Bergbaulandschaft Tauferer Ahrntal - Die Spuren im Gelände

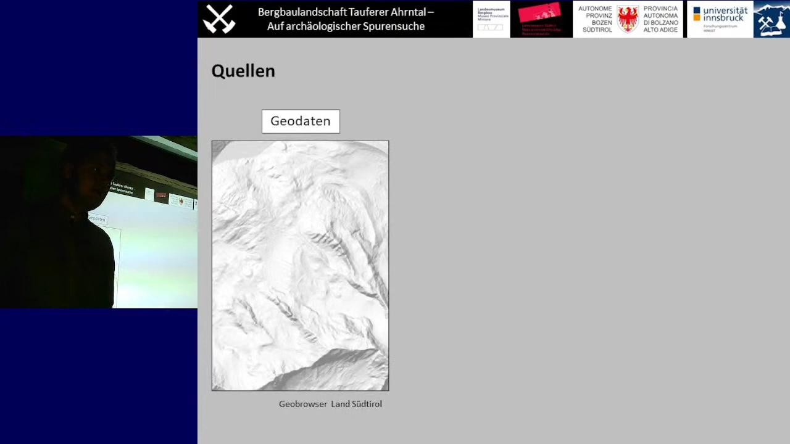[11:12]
Natürlich die Geodaten des Landes Südtirol, wobei diese Lieder und Geländemodelle nur sehr grob aufgelöst sind, also für montanarchäologische Forschungen nur begrenzt zu gebrauchen sind.